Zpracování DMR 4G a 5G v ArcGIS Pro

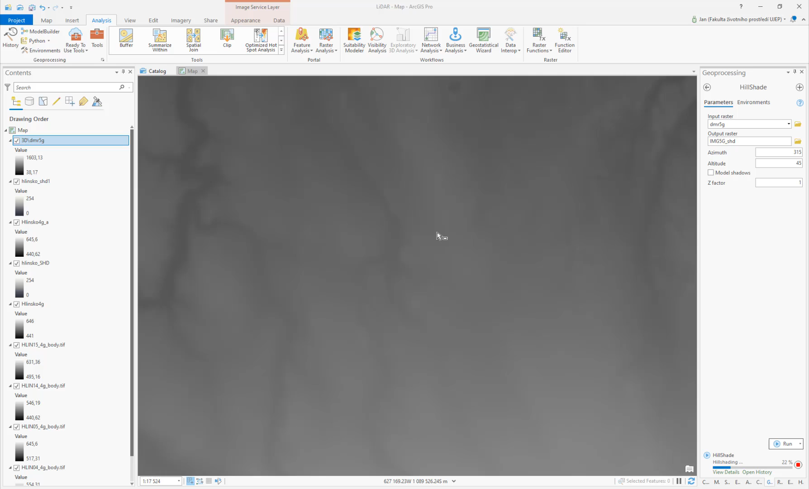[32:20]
5G výškopis je nepravidelná sítě, ta sítě hustší, ale je doporučená je z něj odvozovat rastr o prostorovém rozlišení jeden metr. To, co jsme zkoušeli s tímhle, tak oni to rozlišení nám dávají nějakým způsobem omezené, jestli se koupíme tady do vlastnosti té vrstvy.
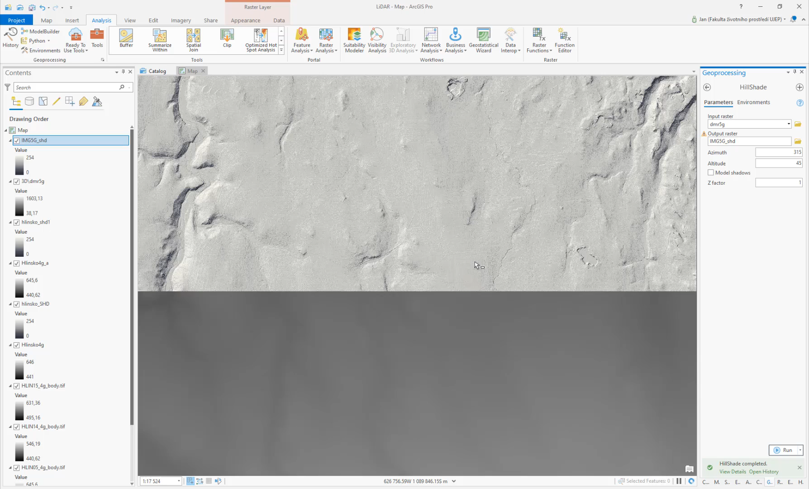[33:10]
A tím, že ten stupní rastr je 25 cm,
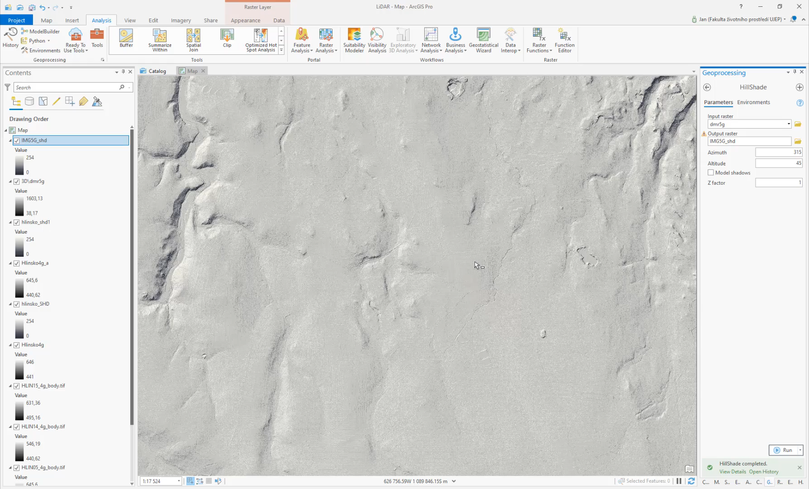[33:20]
to proto to tak dlouho trvalo asi teda.
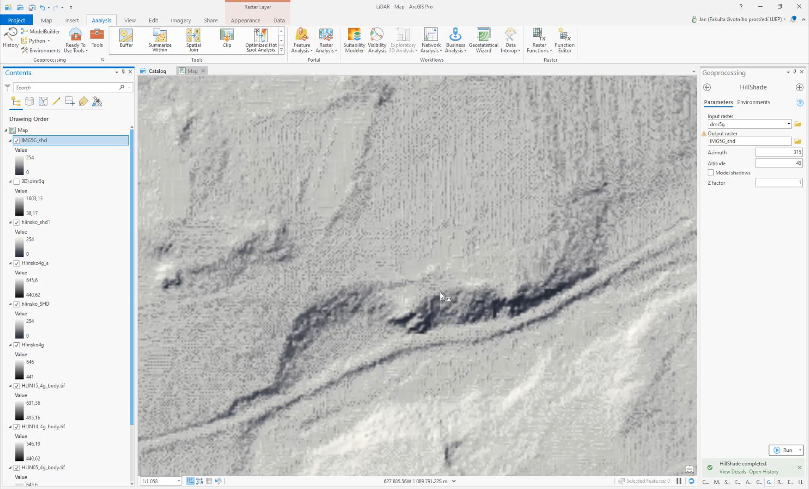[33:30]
A tak vidíme, že je to dost jakoby zašluměný ty data. Jo.
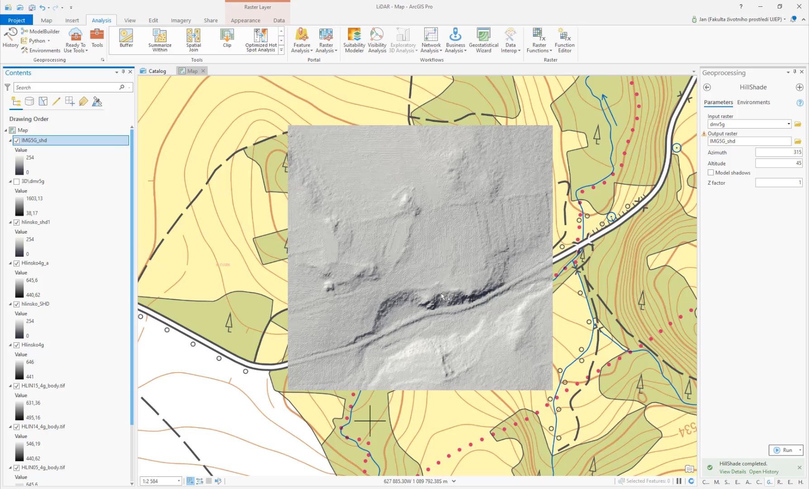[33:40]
Je to příliš, jsou ty data příliš podrobný. Ještě se tady můžeme podívat, jak vypadají ta data.
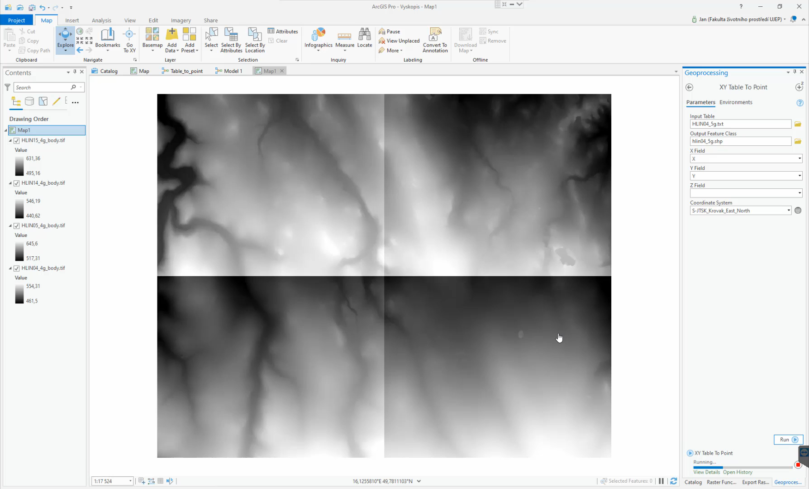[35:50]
Tak můj počet nám doběhnul. My se na ty data teďka můžeme podívat můj zblízká.
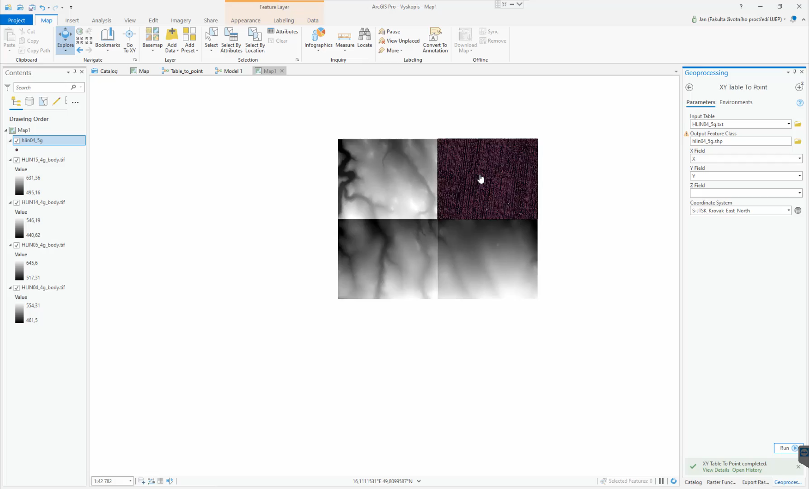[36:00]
Můj záleky zblízká. Vidíme, že ty body jsou nepravidelný. A když jsou nepravidelný, tak buď si dají převést na nastr, ale zde ideálně můžeme převést na tin. Takže použijeme funkci createTin.
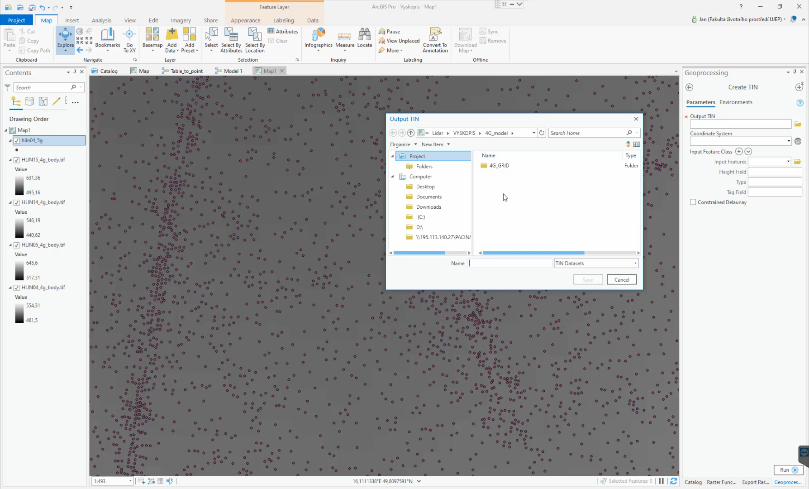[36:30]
Tady se použije vlastně klasická metoda triangulace. Takže nastavíme si ten výstupní tin. Já to hodím sem do to, až se nezdržujeme. Napíšku 5G tin. Vybereme souřadnicový systém. Sk a Input Features jsou ty body 5G, výška Z a typy must points. Po výškové body dáme spustit. Ten výpočet celkem vrčí na to, kolik je tam vodů.
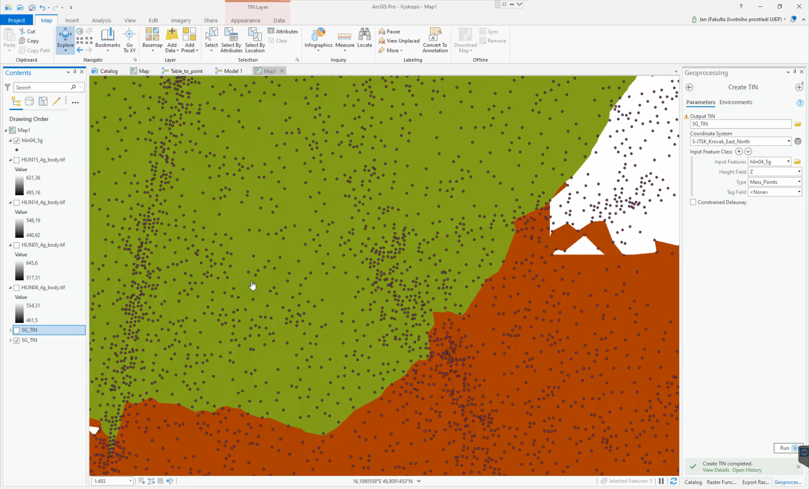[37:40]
Vypneme si body ať to nezdržuje při výkreslování.
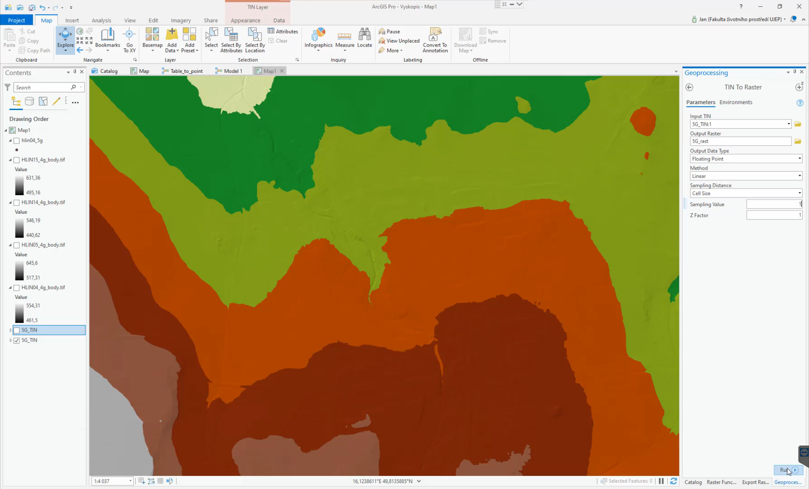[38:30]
Vypneme na raster, nezdržujeme, floating point, sampling, distance, observation, ale velikost buníky. A řekneme, že je 1 m, protože to je jakási doporučená hodnota. Máme ho tady, uděláme si z toho stínovaný.
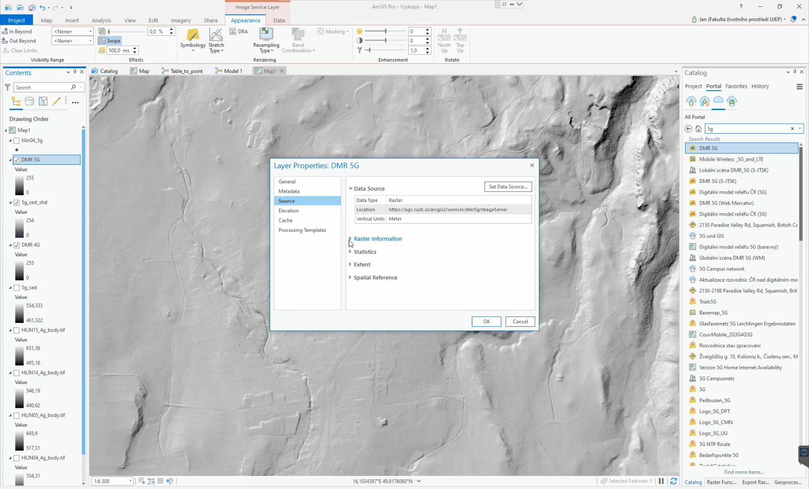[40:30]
Taky by to asi měly být image služby, když se koukneme na ty vlastnosti tady. Tak tady je ta buňka dvumetrová. Ale zřejmě bychom měli být schopni zpracovat ty samé analýzy
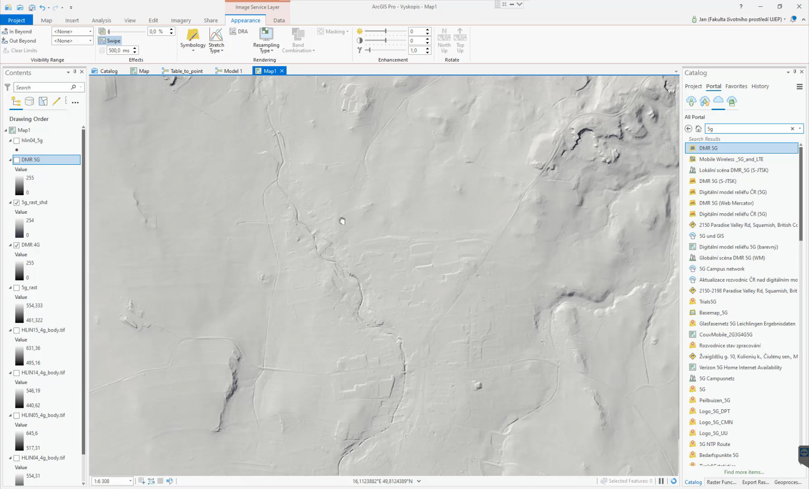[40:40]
jako s tím image servisem. Kde je to rozlišení příliš vysoké 25 cm. Tady na ty data jsou strašně podsamplovaná. A vidíte, že to bádělá takové ty skoky, schody. Tak můžeme to zkusit ještě jednou. Máme tady ten 5G výškopis. Tak mi tady úspěšně spadl Argus.
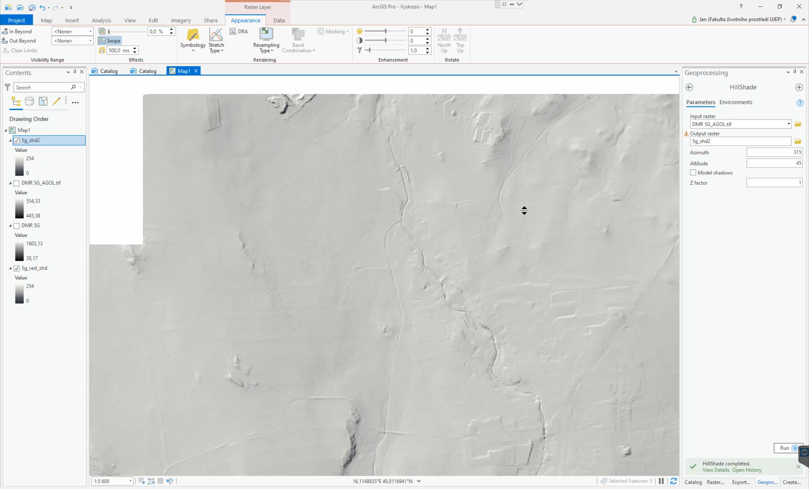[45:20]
Je tam vidět určitý ubytek detailu. Jo, tohle je ten 5G výškokist odvozený přímo stěch DASTČU ZK. Tohle je ten s dvou metrovým rozlišením. Takže sice jsme přišli u nějakou podrobnost.